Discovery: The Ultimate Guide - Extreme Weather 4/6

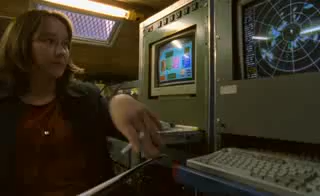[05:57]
A mobile Doppler radar was shipped to the Italian Alps from Oklahoma to follow the movements of the storm's water droplets.